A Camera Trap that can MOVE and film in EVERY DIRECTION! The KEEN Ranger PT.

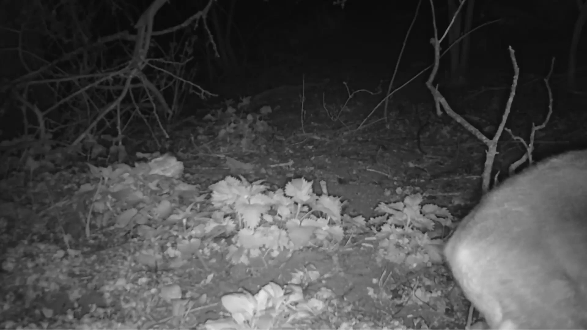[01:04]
problem because it comes with a special app that you connect to your phone I'll show you right now so here's what the camera on the tree is looking at and as you can see if
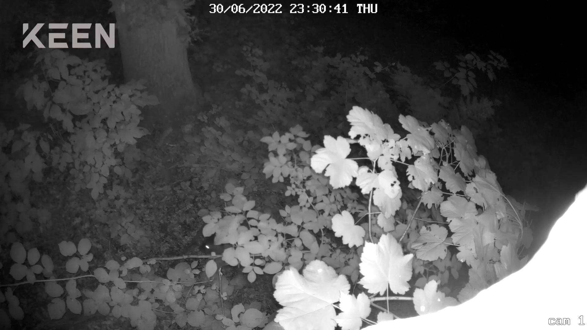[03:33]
however the next night and with the camera pointing a different direction I was on my phone whilst this male monk jack came past see here how is off-center and with the remote controls I could point the camera straight at it or sitting at home more than five miles away the movements here are a bit jumpy because I was nervous when using the controls and this can be done smoothly with a bit of practice and gentler fingertips when the camera moves it does make a tiny amount of noise but apparently not enough for the monk jack to hear and that's the infrared LEDs and
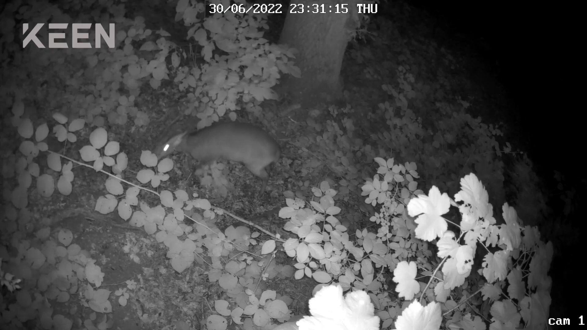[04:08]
no glow the deer had no idea that it was being filmed here is the same monk jack
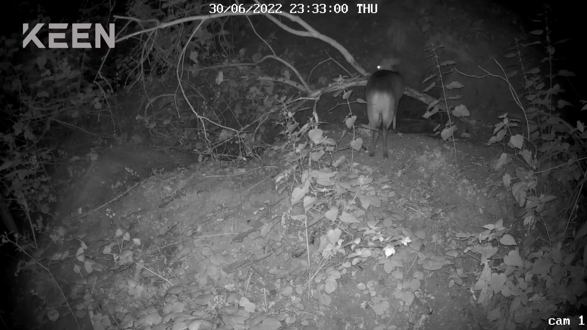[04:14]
but now on the other side of the camera and up a slope if this was a stationary camera I'd never been able to film both of these shots and without the 4g video connection to my phone I wouldn't have known if I'd filmed anything at all until I collected the memory card the King Ranger PT can film in up to 2k resolution and you can adjust how sensitive it is to movement even on a medium setting it triggered with this deer more than 20 foot away and here's another
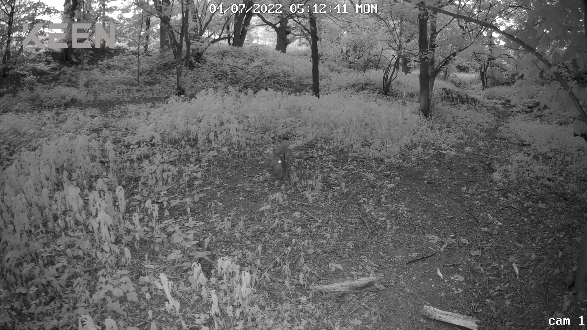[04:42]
bit of really clear footage that the camera filmed whilst I wasn't on my phone